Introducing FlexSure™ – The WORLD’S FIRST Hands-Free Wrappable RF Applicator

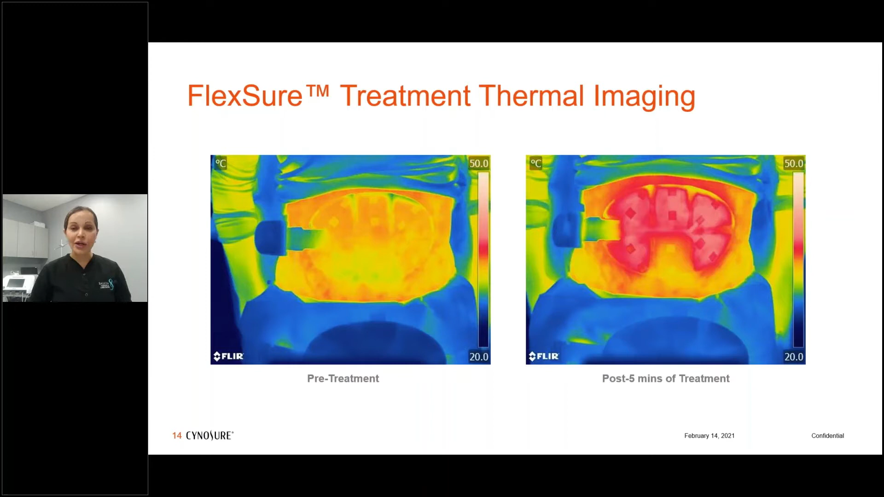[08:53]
On screen: scale top 50.0°C, scale bottom 20.0°C
And here is a thermal flare camera and you can see the um the heat effect here and there is some light there is some slight lateral show as well of the of the heat post treatment. So now I want to go through our befores and afters and I always say the proof is in the pictures.